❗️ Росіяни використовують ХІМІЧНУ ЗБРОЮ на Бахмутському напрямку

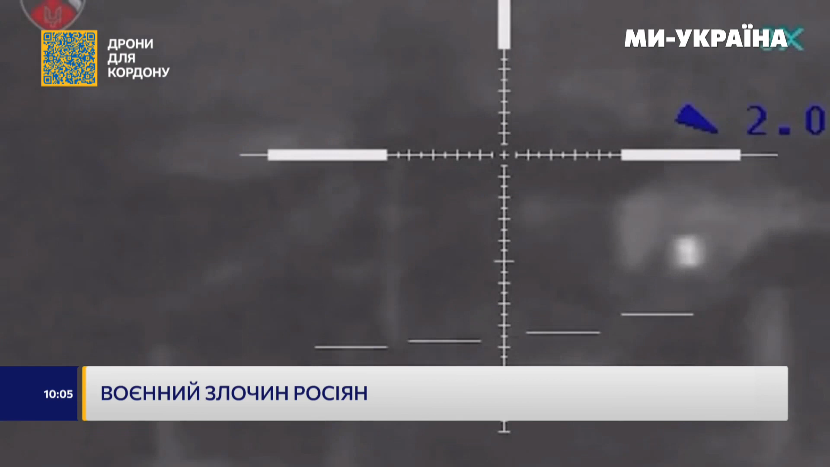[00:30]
Так, в районі Бахмута спецпризначенці ЗСУ знищують окупантів. А це теж бахмутський напрямок полювання на російські системи залпового вогню.